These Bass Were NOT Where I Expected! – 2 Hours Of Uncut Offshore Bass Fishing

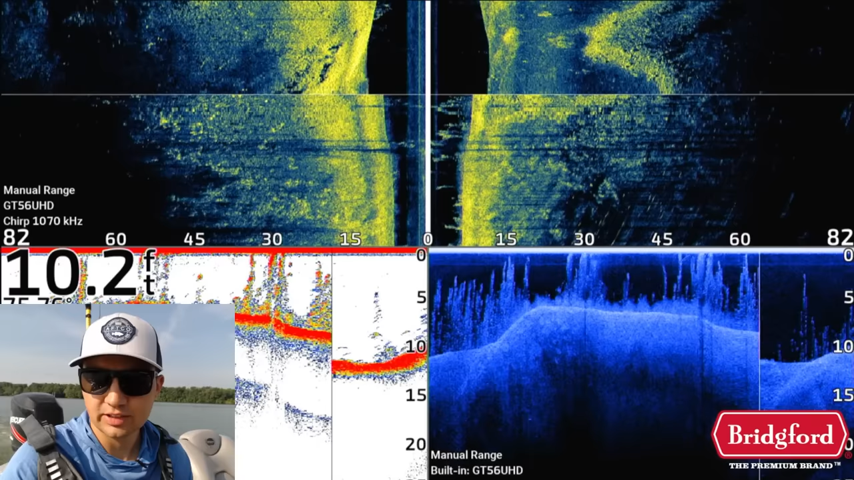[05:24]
So we're gonna keep looking at that. Again, I'm not getting too excited and just jumping up and fishing right away.
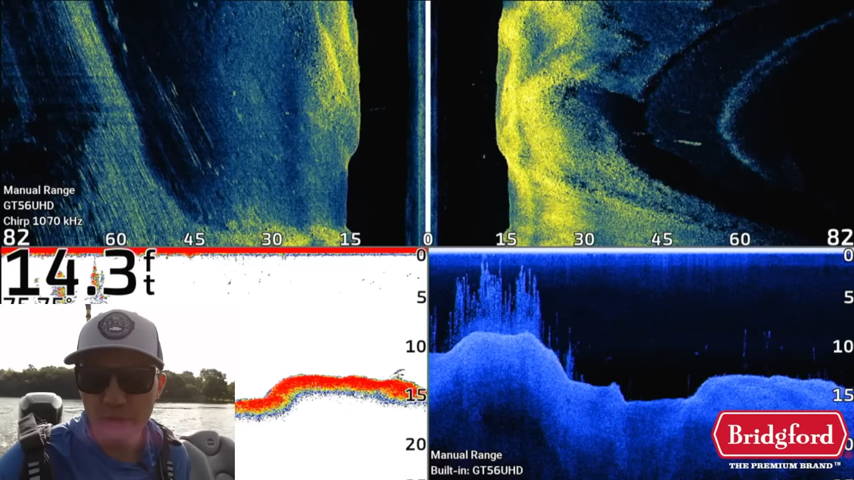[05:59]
On screen: depth 14.3 ft
Most of the time, the first spot you pull up on is not going to be the best spot in the lake. There are times when that does happen, but that's usually more of the exception versus the rule.
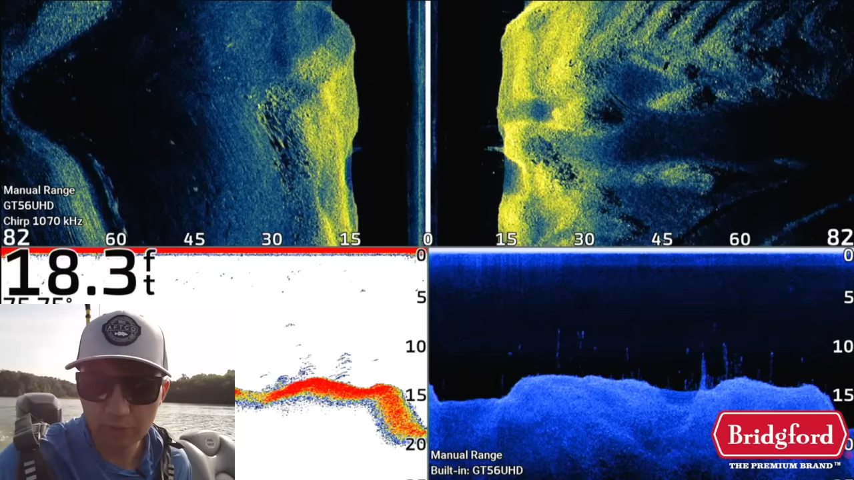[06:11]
On screen: depth 18.3 ft
Now we do have a really nice little like brushy deal right there. Not seeing any big fish on the 2D. There are a couple of fish down there on the down imaging, but those are probably just like 1 to 2 pound fish, which we're not super interested in.
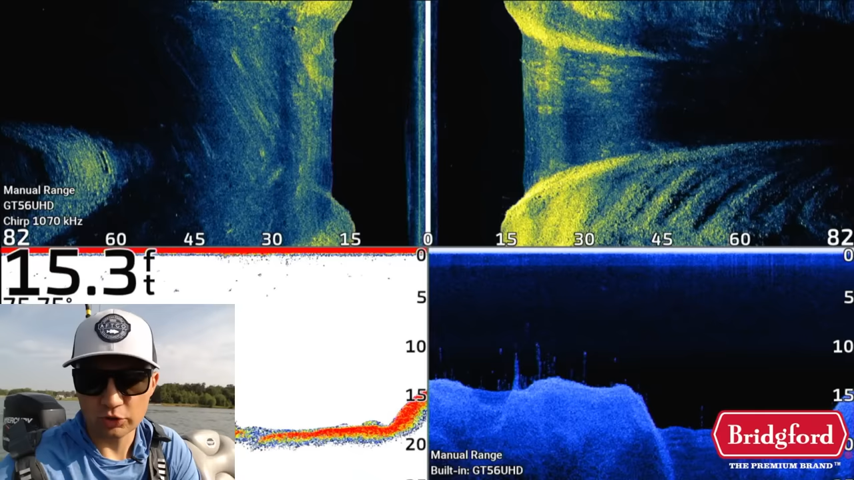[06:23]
On screen: depth 15.3 ft
And really, again, I'm just making zigzags around the lake.
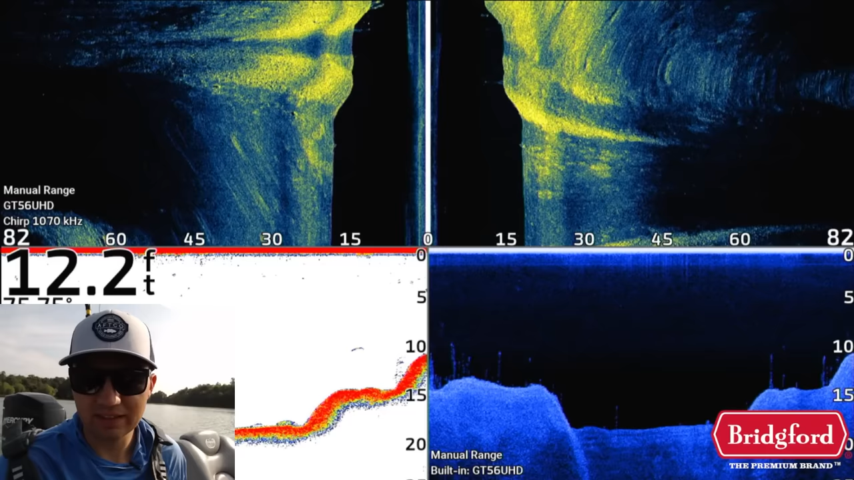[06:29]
On screen: depth 12.2 ft
I'm not doing anything crazy. I'm just literally driving around in a circle almost and just zigzagging through.
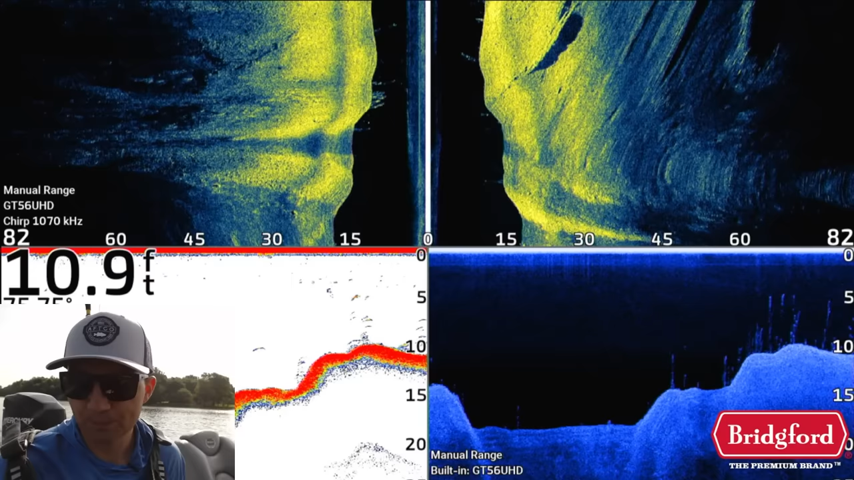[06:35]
On screen: depth 10.9 ft
We have maybe a few more fish right there. If we look at that, that actually looks kind of interesting. We have a little bit of scattered grass and there are a handful of potential more arches further up on this thing.
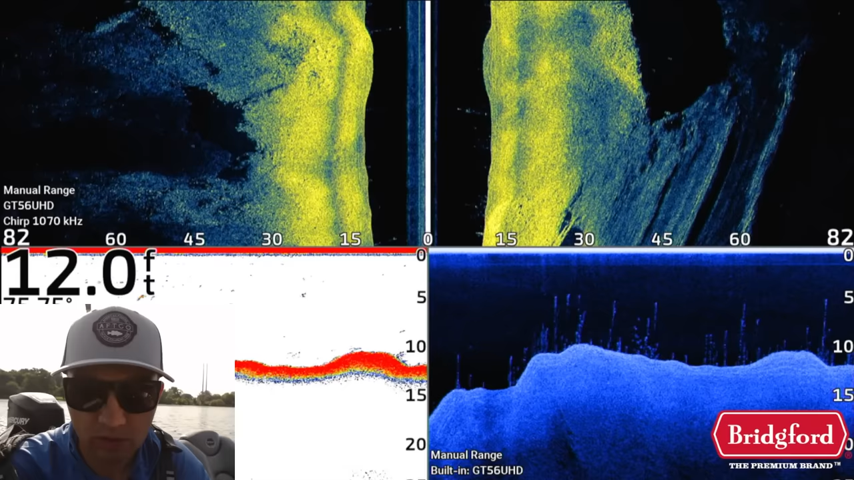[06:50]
On screen: depth 12.0 ft
That does look kind of interesting right in there. It may just be some smaller bait fish in that grass too. I'm gonna keep graphing.
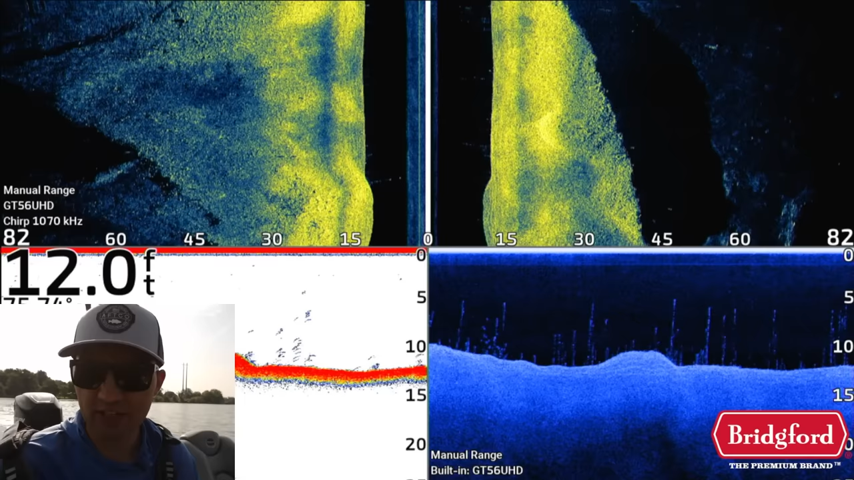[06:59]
On screen: depth 12.0 ft
You can see that hard edge of that drop or that roadbed on the right side of the side imaging. That is a nice little deal. Just trying to follow that edge. And then we got some grass sticking up there. Little depression right there.
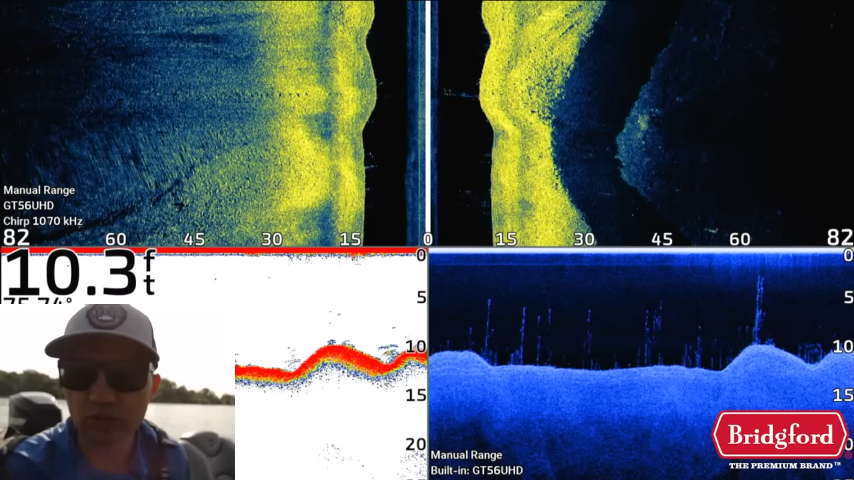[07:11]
On screen: depth 10.3 ft
Potentially a fish or two as well. That all looks really promising right there. And you can see it, just that little edge keeps going out to the right.
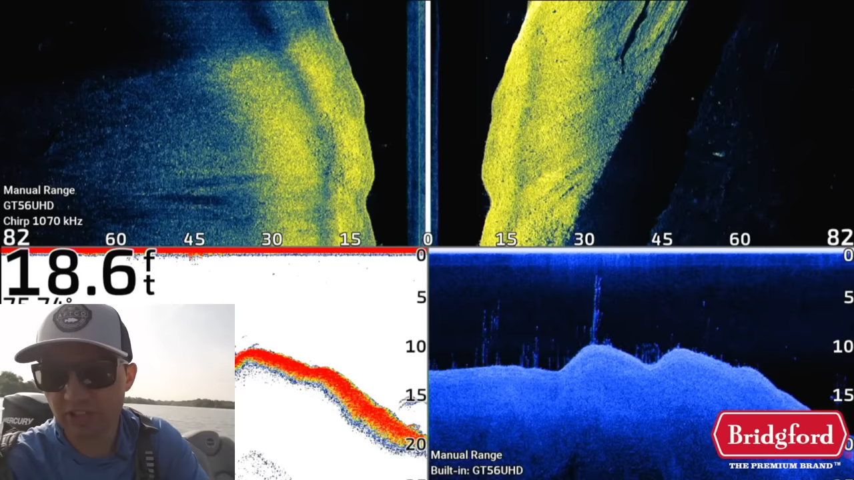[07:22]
On screen: depth 18.6 ft
And then there's some brush and stuff out here. I'm gonna keep circling. I'm gonna kind of recircle this because I'm now starting to see a little bit of activity, a little bit of bait fish potentially on the down imaging.
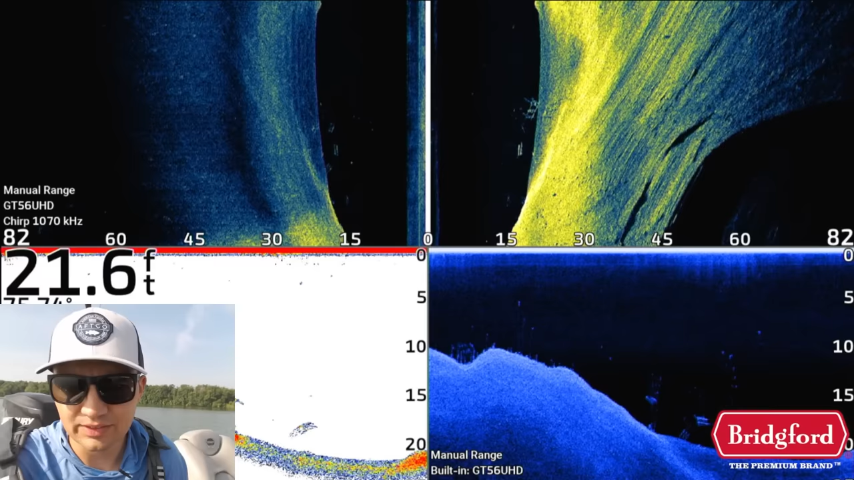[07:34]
On screen: depth 21.6 ft
This looks like it might be a little bit more promising because we're actually seeing some bait fish out here kind of in the open.
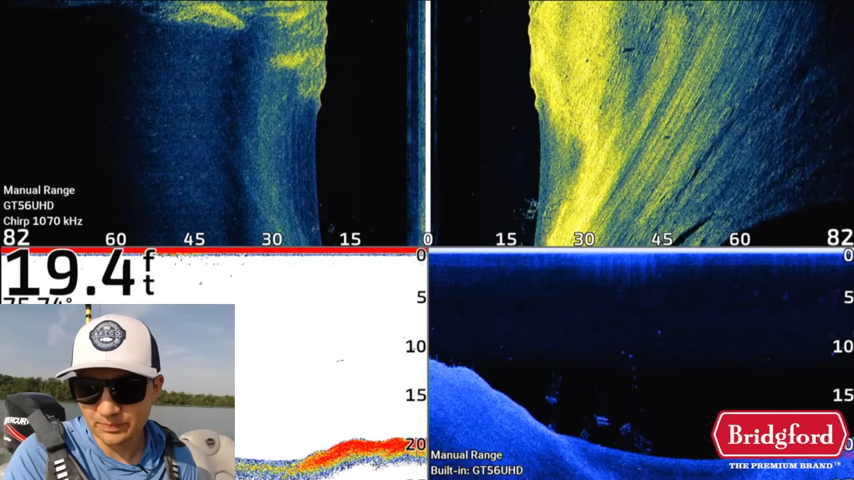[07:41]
On screen: depth 19.4 ft
We actually just saw a little bit more bait as well.
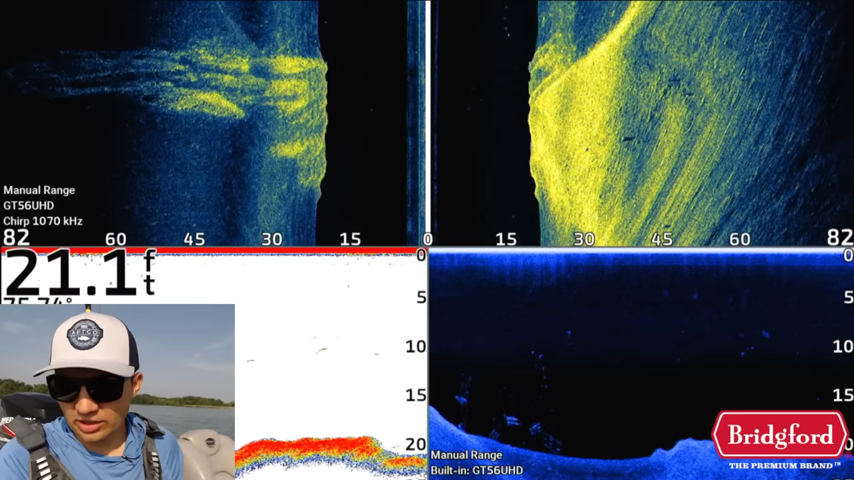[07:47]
On screen: depth 21.1 ft
Now we're starting to get an area where we can see the bait fish there on the 2D sonar is in that like 10 foot range.
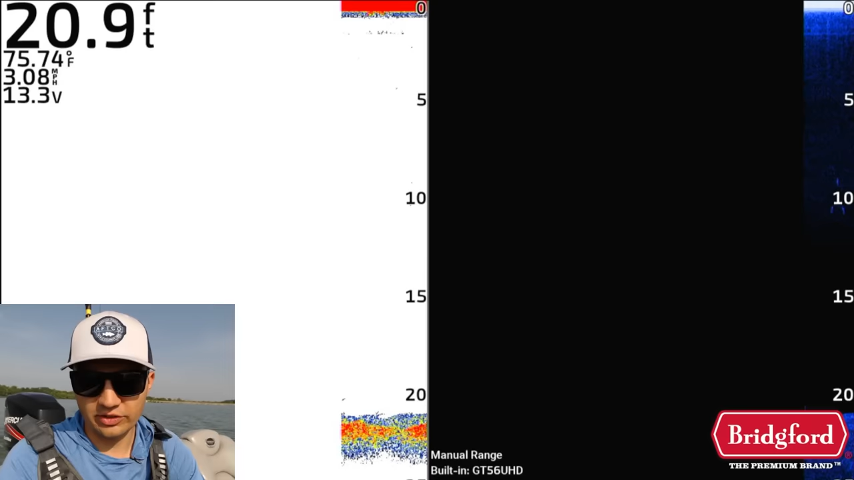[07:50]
On screen: depth 20.9 ft, water 75.74°F, speed 3.08 mph
So we're kind of getting a sense, okay, most of these fish look like they're stacking up right there, kind of in this area right here, in like that 10 foot of water zone.
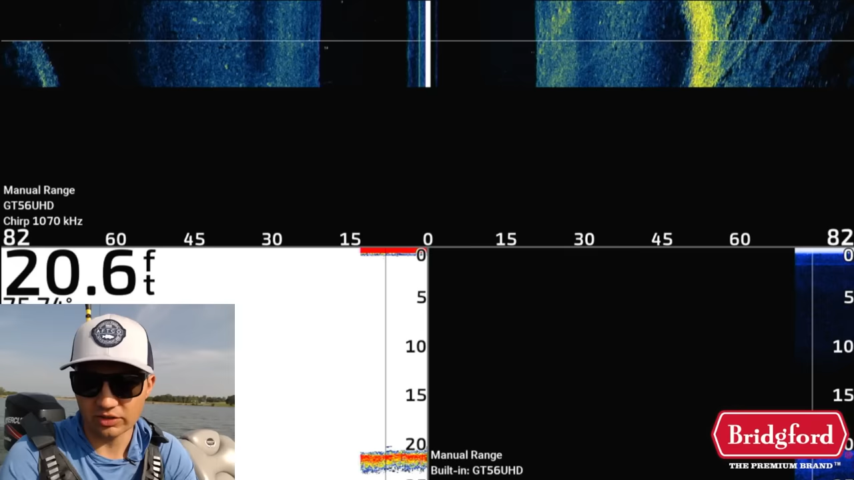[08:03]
On screen: depth 20.6 ft
So that gives us at least a sense that, okay, maybe these fish are setting up in that 10 foot zone. Now if we can find some structure that tops out in 10 foot with some good cover,
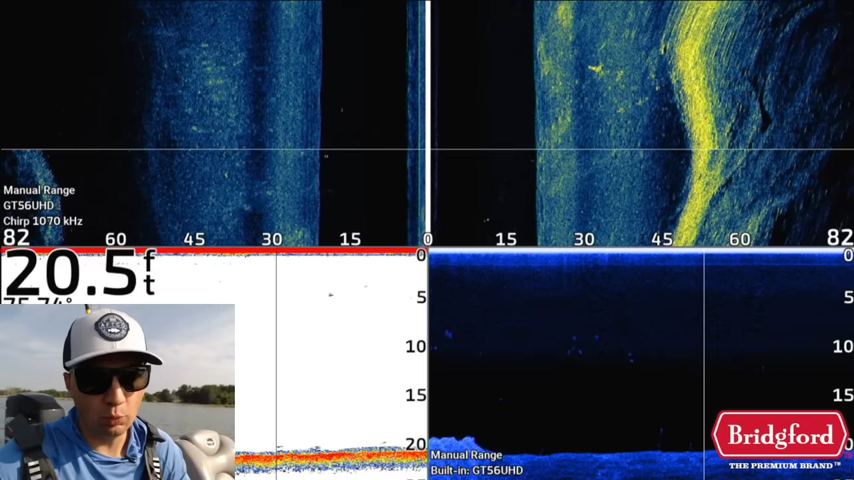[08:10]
On screen: depth 20.5 ft
like the grass that's on the edge of this road, could be a good deal.
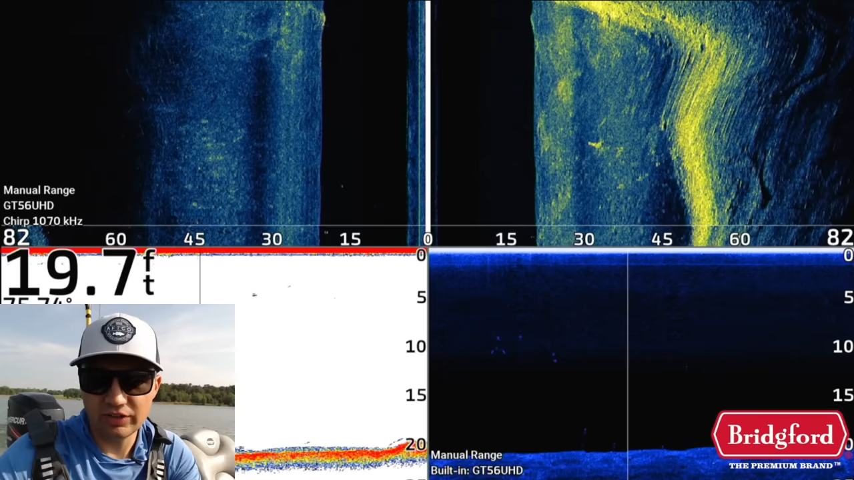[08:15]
On screen: depth 19.7 ft
Now, this is an area where I've caught them before, so I'm not gonna say I haven't caught them here.